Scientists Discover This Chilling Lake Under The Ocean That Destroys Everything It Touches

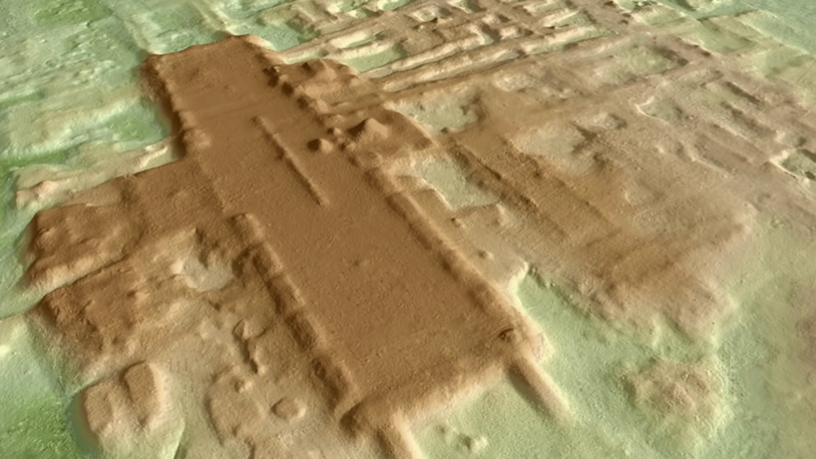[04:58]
a laser-based remote sensing technology called Light Detection and Ranging, or LIDAR.
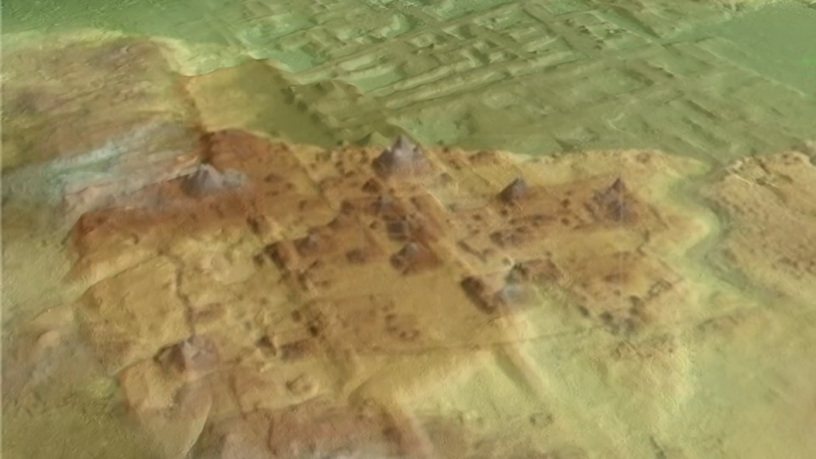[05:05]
This technology penetrates the thick canopy and dense plant matter to uncover what lies beneath.
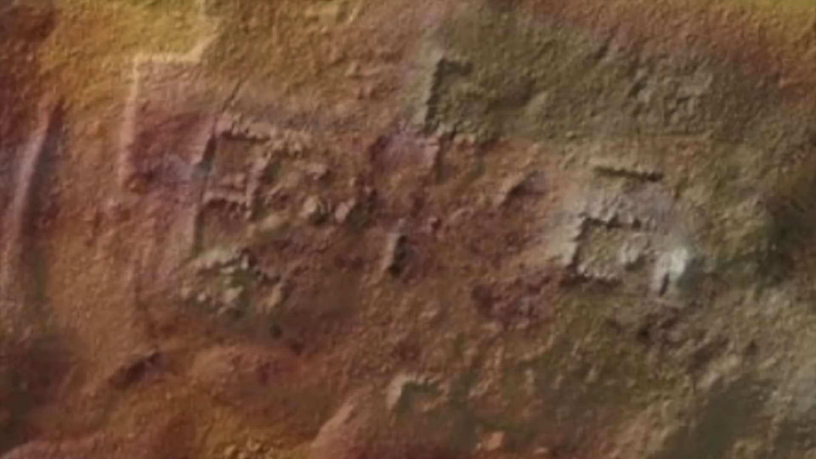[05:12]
Archaeologist Arlen Chase says, LIDAR uses laser pulses that bounce from the Earth's surface through leaves and back to a computer mounted in a plane.
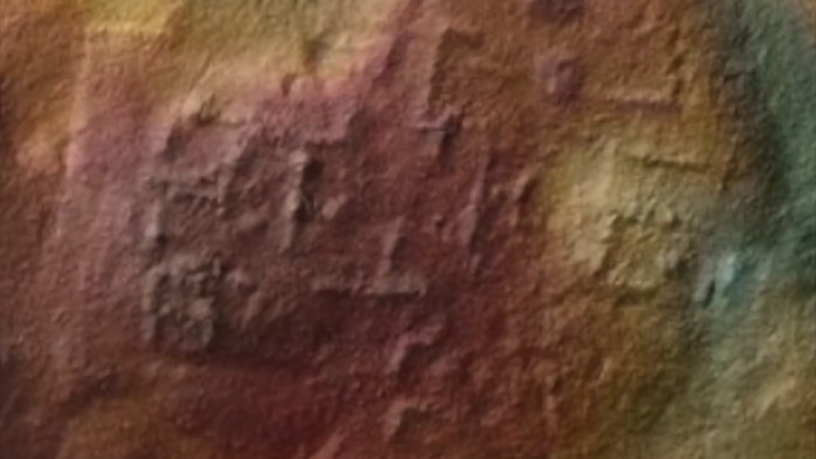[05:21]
While most people felt the technology would not be successful based on past experiments in Central America, we became convinced by 2006 that it could be used to determine what was on the ground